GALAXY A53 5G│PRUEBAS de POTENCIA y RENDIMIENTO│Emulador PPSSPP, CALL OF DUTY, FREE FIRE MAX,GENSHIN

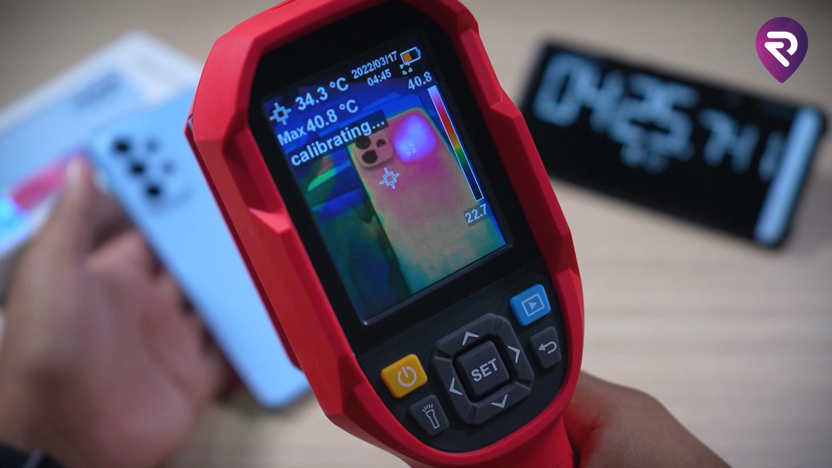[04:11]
On screen: spot 34.3°C, max 40.8°C
8, 40, Uy, sobrepasó 40. Tuvo un piquito, ¿no? De 40, no me gustó, porque, ¡Uh! 44. No, no te creo, 44. Pero, ¿por qué tan pronto? Qué bárbaro, pero si... Se siente caliente. Bueno, 44, señores, y el juego ni siquiera es exigente.
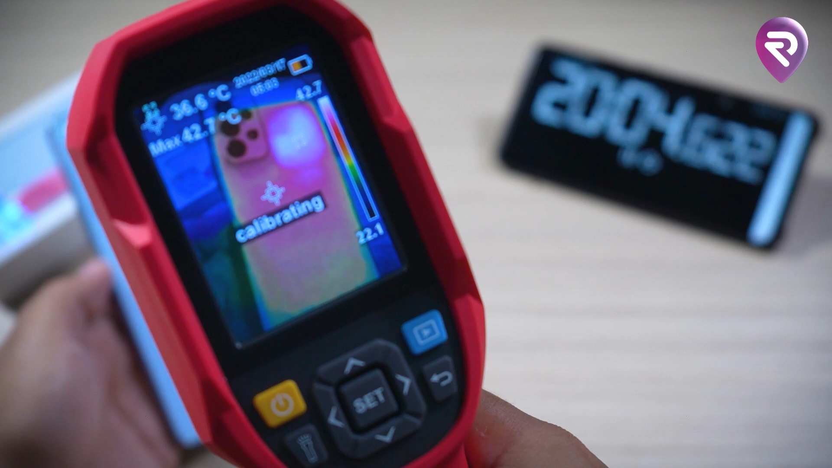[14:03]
On screen: spot 36.6°C, max 42.7°C
está calibrando, 46, 8 señores, ay,
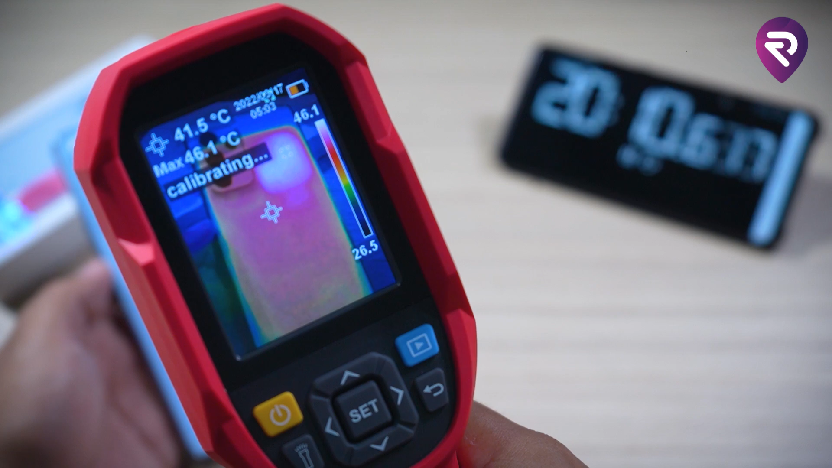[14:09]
On screen: spot 41.5°C, max 46.1°C
esto sí que está caliente, no, sí que es terrible esto, primera vez que un celular llega a esta temperatura, a ver otra vez que calibre, calibrando, sí, 46, 8, increíble, casi 47 grados Celsius, ay, ay, ay, sí, aquí se siente caliente, este es un hornito, señores,